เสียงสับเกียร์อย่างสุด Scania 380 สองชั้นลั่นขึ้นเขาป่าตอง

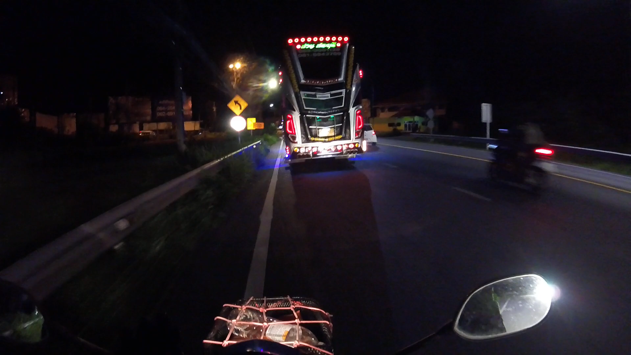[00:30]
เจอสแกนเนียครับผมสระบุรีไพ่ป้ายสระบุรีคันนี้สแกนเนียสวยมาก380แรงม้าเสียงเครื่องกระหึ่มเลยครับผมขึ้นเขาป่าตองคืนนี้